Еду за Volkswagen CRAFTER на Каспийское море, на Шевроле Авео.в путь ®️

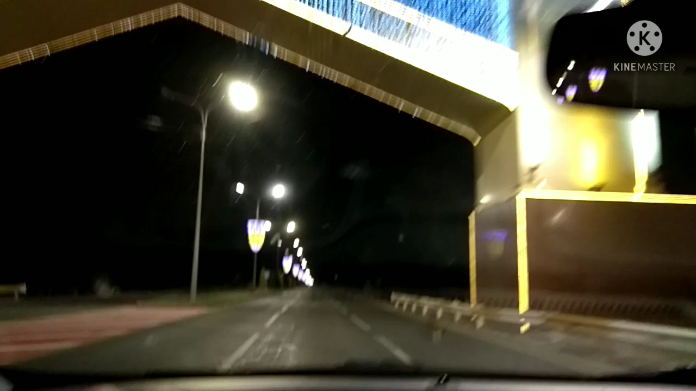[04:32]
интересно гляну что за городок так быстренько пару улиц проскочу и сразу на выезд на чем кенту иду центральный заездной получается проспект
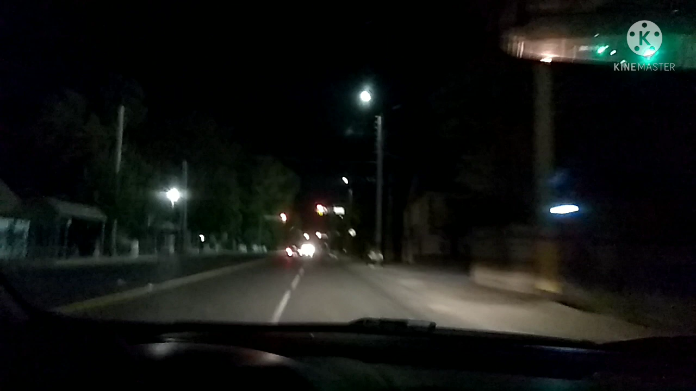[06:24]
так ладно здесь ничего не буду делать просто проездом короче заскочил и тут же вы выскочил просто ради интереса посмотрел что как здесь не был никогда в таразе поэтому интересно глянуть такой такие вот улочки старенькие не широкие узкие дорожки
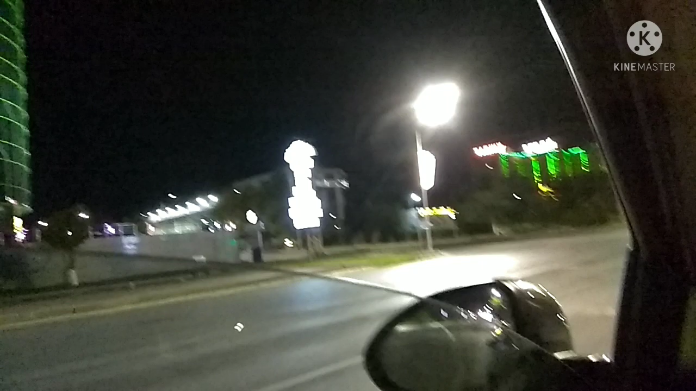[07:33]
какой-то центральный проспект широкая улица на раз два три три полосы вот такие дома украшенные огоньками светофоры здесь маленькие
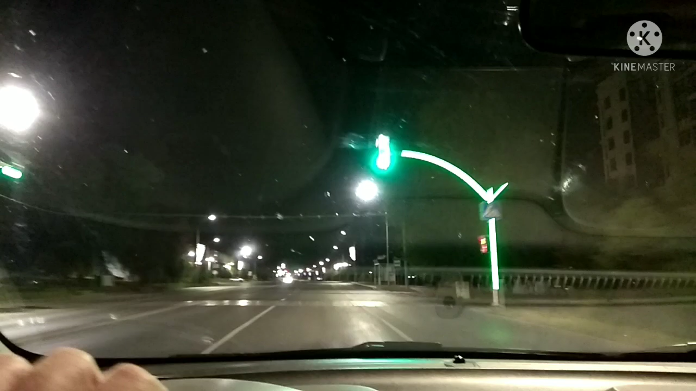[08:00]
непривычно видеть такие светофоры и быстро заканчивается счет быстрый такой с подсветкой
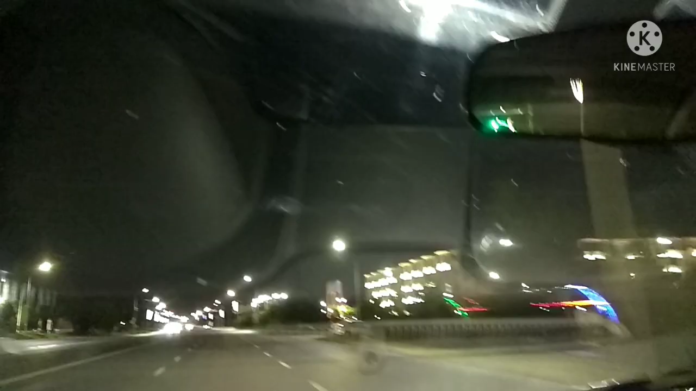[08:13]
это видать какой-то центральный парк флагшток с